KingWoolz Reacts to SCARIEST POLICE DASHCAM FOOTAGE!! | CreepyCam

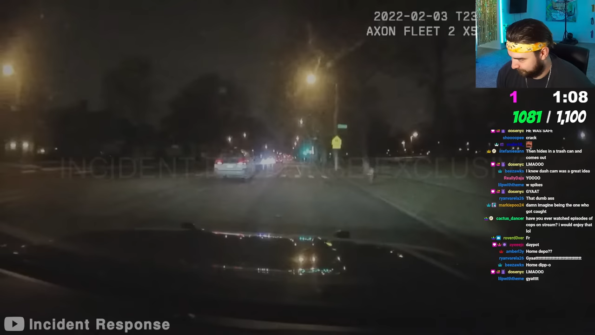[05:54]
you ain't built for it a group of milwaukee police officers stumbled upon a freshly stolen vehicle during their routine patrol on the city's south side oh my god
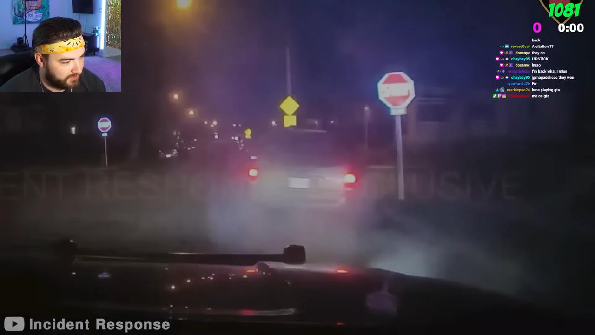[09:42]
to flee sparking a high speed pursuit that raced past miller park bro's playing gta i know that's why you gotta get the bulletproof tires bro for real gotta get the bulletproof tires come on man you gotta get the turbo on that bitch the pursuit reached its climax near south 31st street and haze avenue in milwaukee where the driver decided to stop despite the adrenaline rush oh my god good news is that no one was injured and